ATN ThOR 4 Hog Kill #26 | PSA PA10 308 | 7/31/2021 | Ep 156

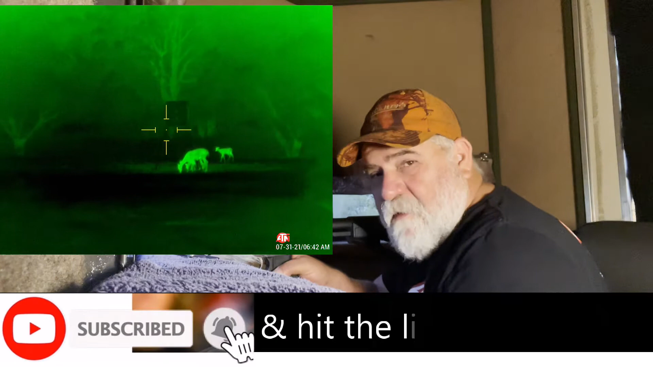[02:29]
well folks i have a doe a couple of fawns
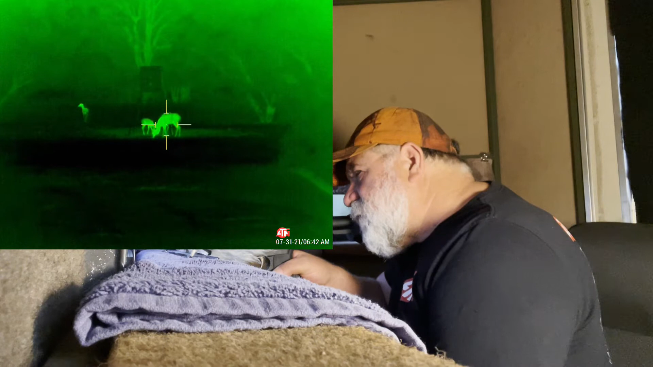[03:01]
it looks like on the other side of the doe there's another so i don't know it might be two does with a fawn each
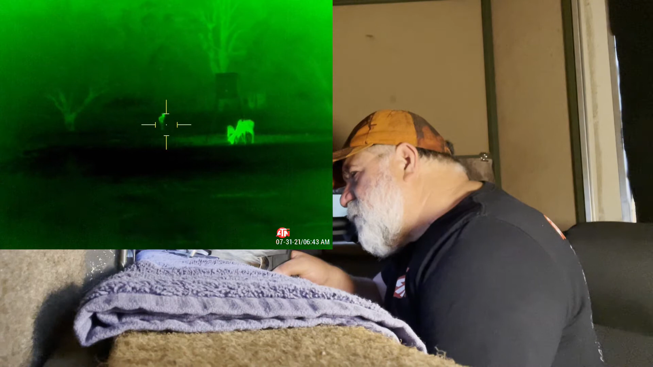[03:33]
but it's not deer season and i only have permission to hunt hogs out here anyway yeah the hogs should be coming out anytime maybe in about 30 minutes
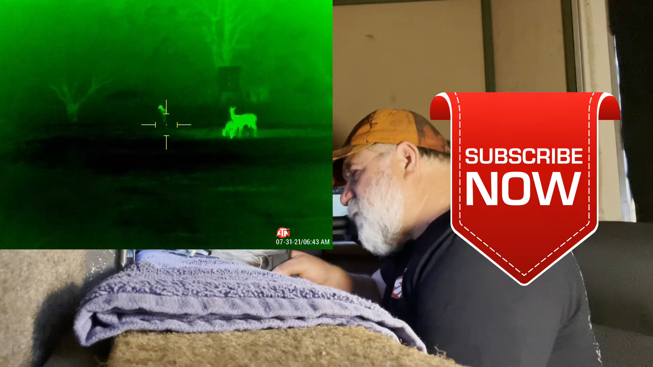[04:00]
alright folks i'll be right back right now it's the perfect time for a thumbs up i got some hogs right under the feeder a lot of small ones
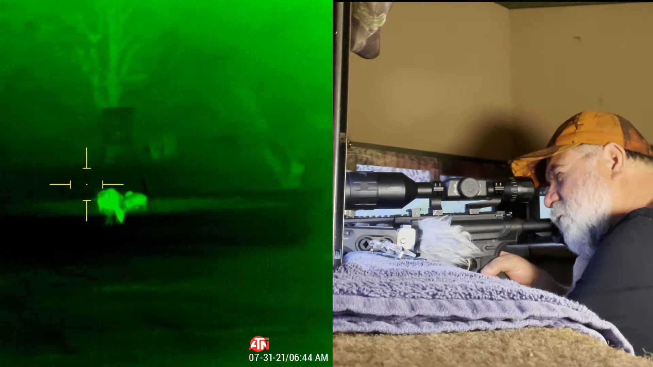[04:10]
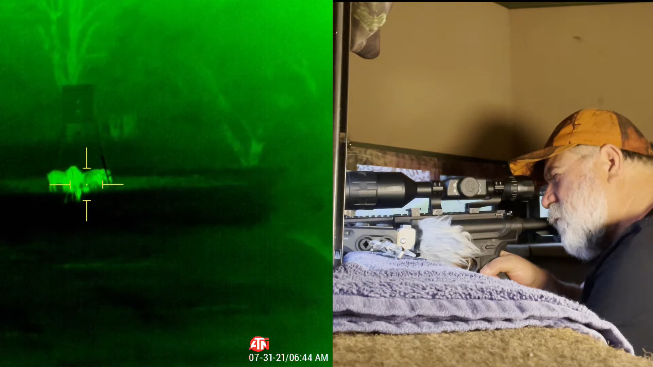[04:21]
i'll try to see if i can get two hogs with one shot
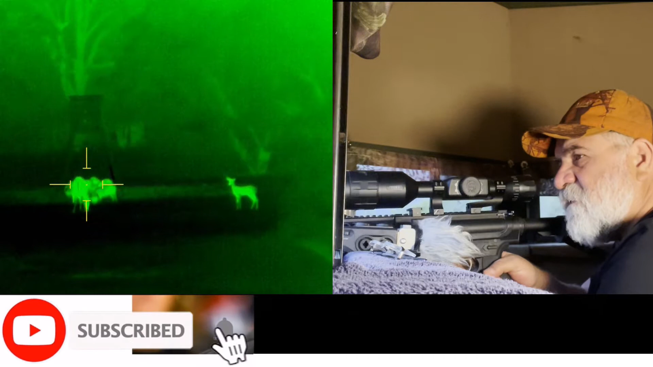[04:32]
i gotta make sure there's deer get out of the way
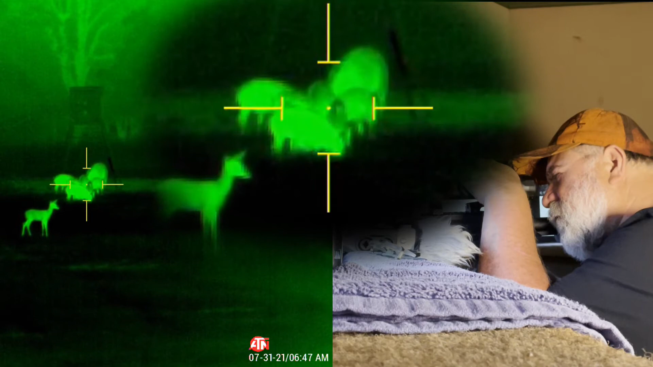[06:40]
Yep, that's the one I'm taking.
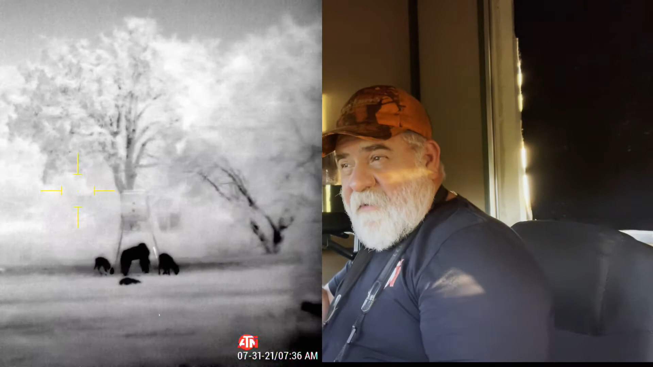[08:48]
Earlier when I shot this hog right here. I was actually aiming...
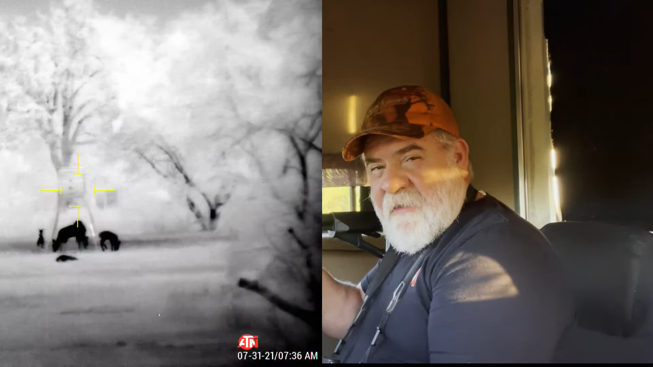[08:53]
Trying to get a head shot. That big ol' sow. And, um... I don't know if this one...
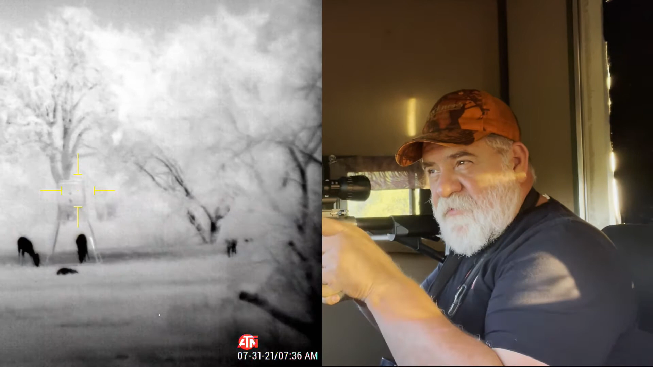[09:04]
Was behind... That big ol' sow. Or in front of it.
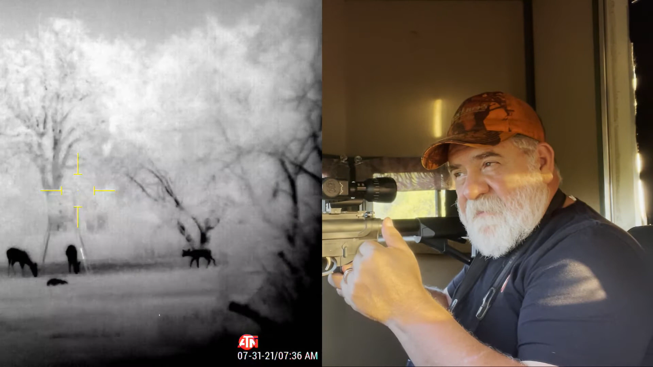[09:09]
But I know they're all together. And, uh... I was hoping I'd get a head shot on that sow.
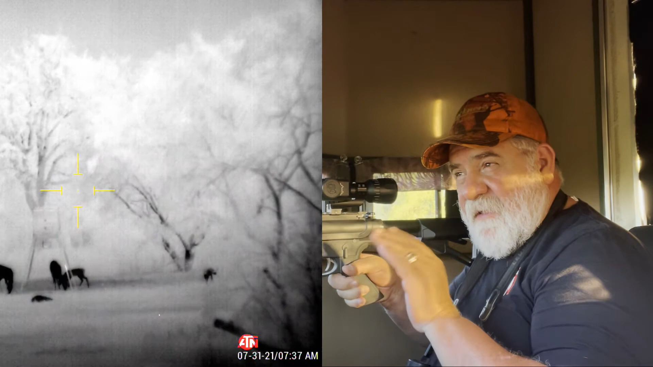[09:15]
So... What I wanna do...
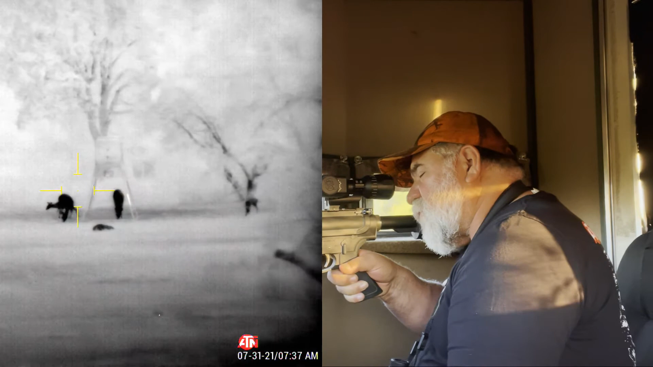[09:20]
Once all this deer activity leaves... Uh...
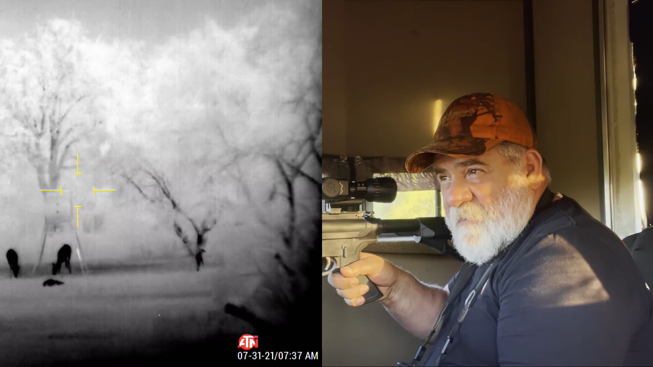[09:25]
I'm gonna see if I can... See if there's any blood. And, uh... Maybe follow the blood trail.
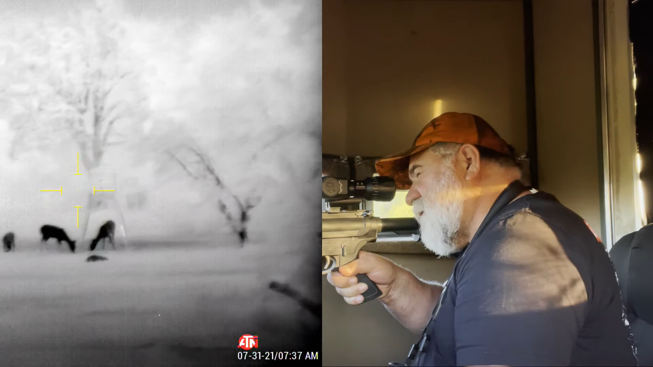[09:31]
And see if I can locate that, uh... sow. Wow.
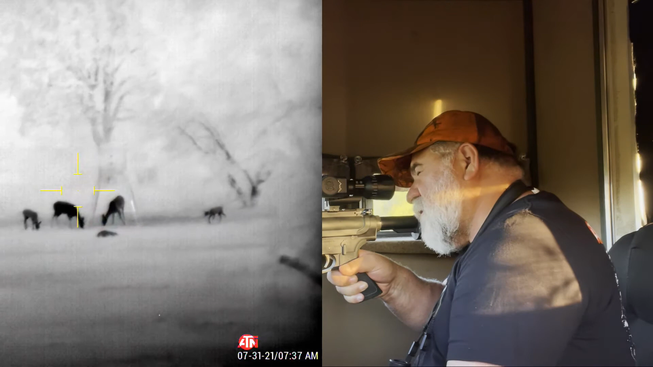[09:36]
And I've counted... At least fifteen fawns with spots.
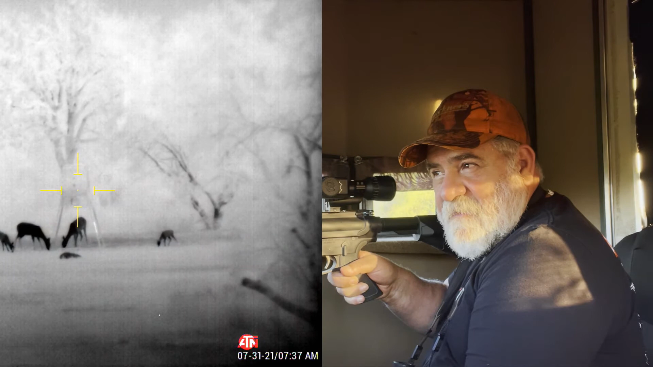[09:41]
So it's gonna be, uh... Yeah, it's gonna be a good year for, uh... Untied, uh... venison out here.